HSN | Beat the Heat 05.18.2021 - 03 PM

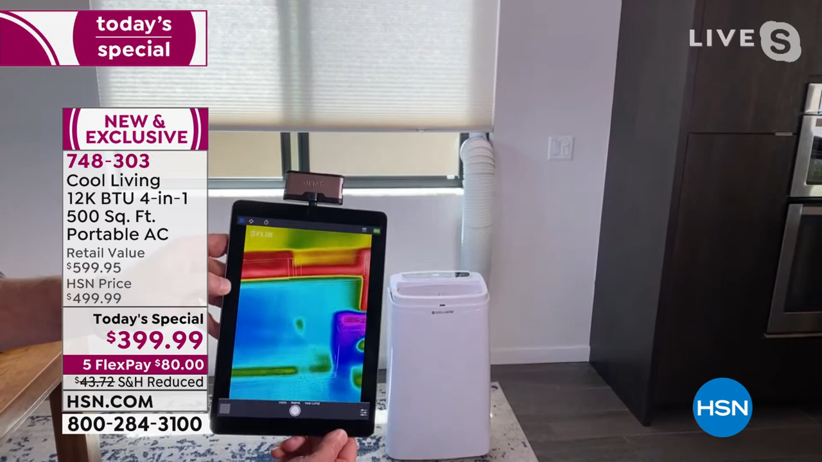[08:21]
That's the sun beaming in through the bottom of that window. And then look at the unit itself. It's in that blue, purple, dark color. That color represents 40 degrees or less, and the red represents 85 degrees or more. So you're seeing literally inside the machine and it takes less than five minutes to set up.